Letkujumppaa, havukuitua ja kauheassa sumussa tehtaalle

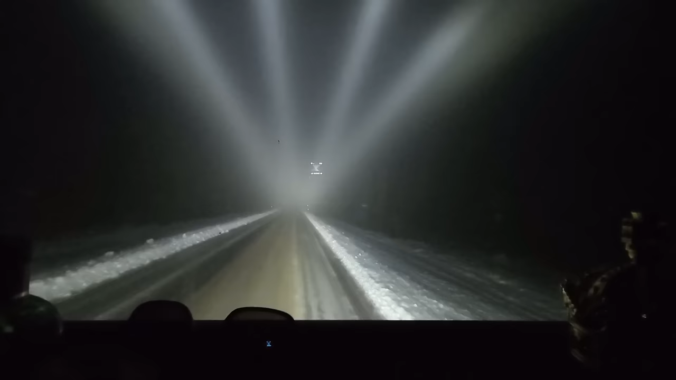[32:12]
Näkyväisyys ei oo mikään hirveen rappe, että juuri näkee vastaan tulijat tuolla. Kyllä tämä vähän ihkeämmäksi meni tämä tie, kun kävi sitä santaa levittämässä tänne. Ei siihen tarvi
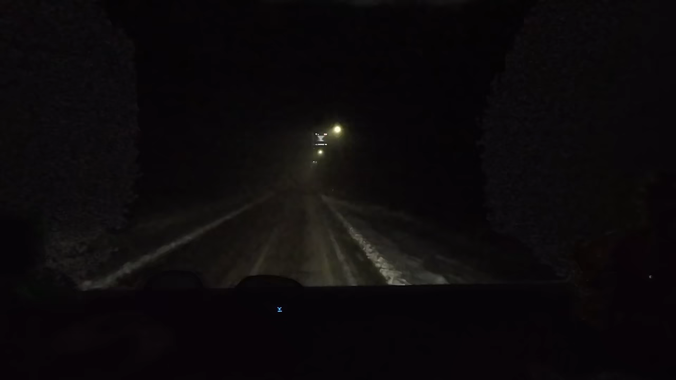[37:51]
Se aara-auto, se kyllä tuli yhden pyörän kettingin kanssa vastaan, mutta tässä kato meni jälkeeni päin joku. Joku toisen kerran. Tuo ei ole vanha jälki.
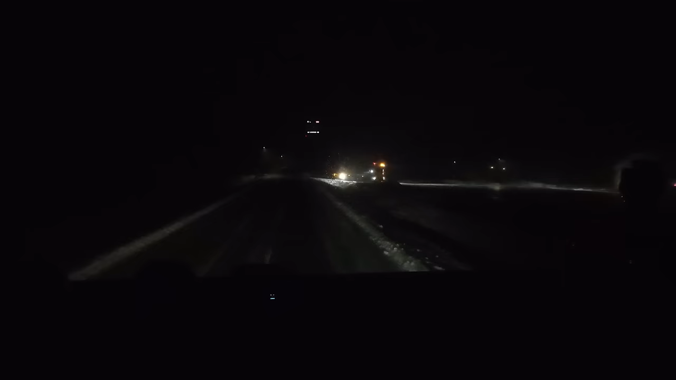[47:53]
minne se nyt kääntyy tämä auran. Niin, ei sillä ollut aura, se vissi alaterällä oli se väjeli. Niillä oli tuossa välivarastona hiekkaan. Tästä on nyt tuonne Kaaliksiin, mitä minä sanon. No karkeasti sanotaan, että 40 kilometriä, 45 kilometriä. Niillä, ne lähtee tuolta nelostieltä, niille riittää hiekka tähän.